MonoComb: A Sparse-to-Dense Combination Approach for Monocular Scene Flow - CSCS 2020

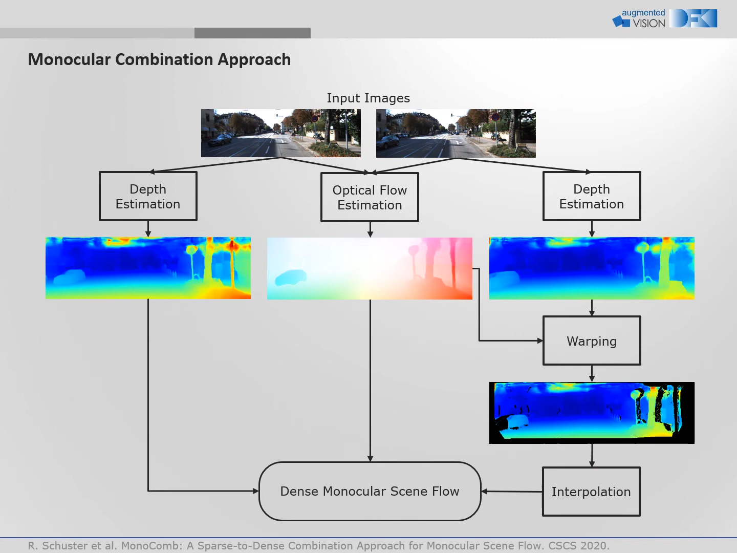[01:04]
towards the reference frame using the optical flow. During the warping, occlusions are detected and masked. In a last step, dense scene flow is reconstructed by interpolation. For occlusion estimation during warping, we exploit the pixel correlations given by the optical flow and compare the depth values of overlapping points. However, some pixels move outside of the field of view. These are highlighted in cyan in this example. Other points are not visible in the second view, because of actual occlusions due to dynamic objects and the ego motion.
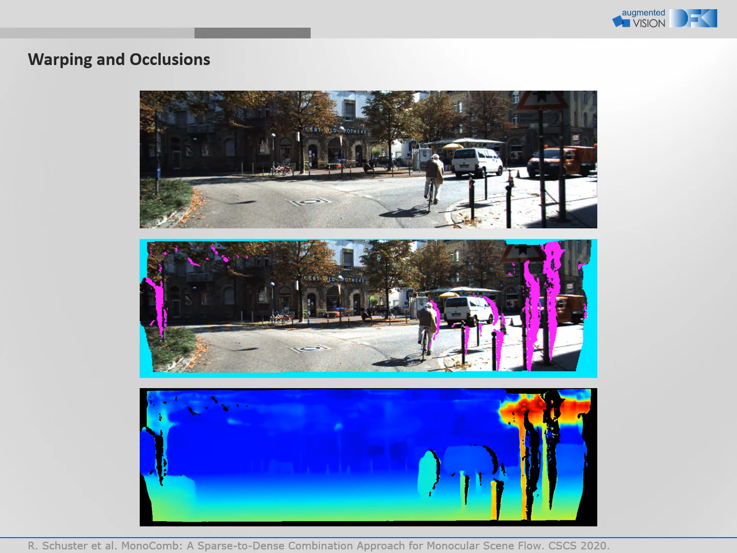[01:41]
These are shown here in magenta. Both types of occlusion are filtered to avoid warping artifacts. The bottom row shows the depth estimate after warping and occlusion estimation. To interpolate the gaps, we apply SSGP,